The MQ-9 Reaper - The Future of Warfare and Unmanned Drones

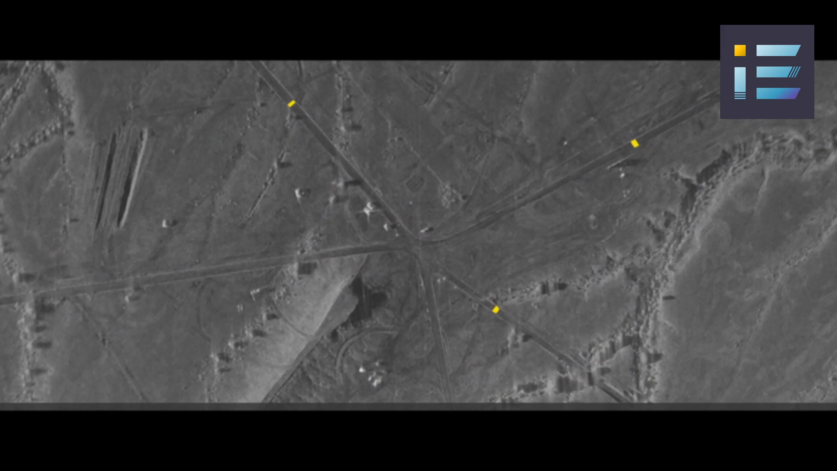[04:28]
The drone's sophisticated sensor suite forms the backbone of its ISR capabilities.